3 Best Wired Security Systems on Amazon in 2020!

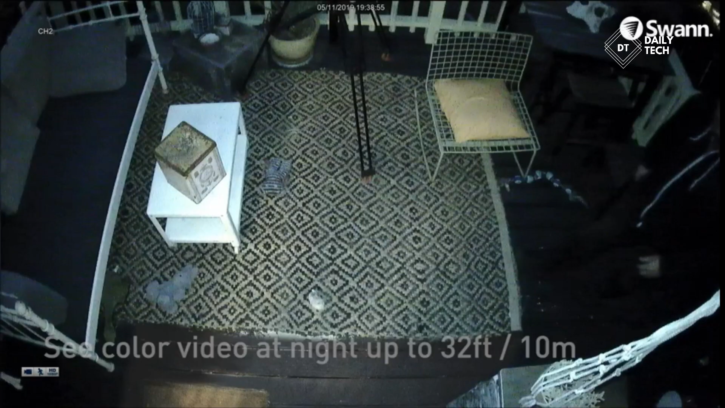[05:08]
so you know what's happening at any hour with the ability to see color video at night.
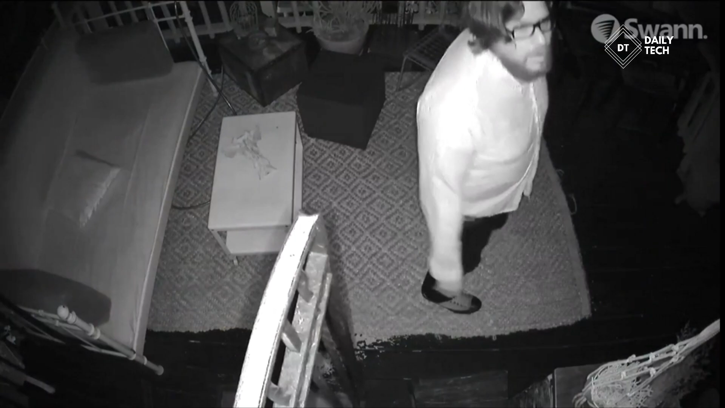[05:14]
Color further enhances evidence, enabling you to identify the color of clothing, cars, and more.